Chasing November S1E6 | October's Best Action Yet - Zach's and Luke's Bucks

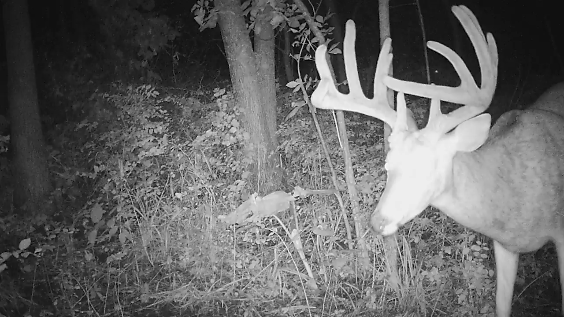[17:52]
He didn't change a whole heck of a lot. He lost his split here. He's still got his split on his two here. But this is a deer we didn't see last year. We got pictures of him all summer long.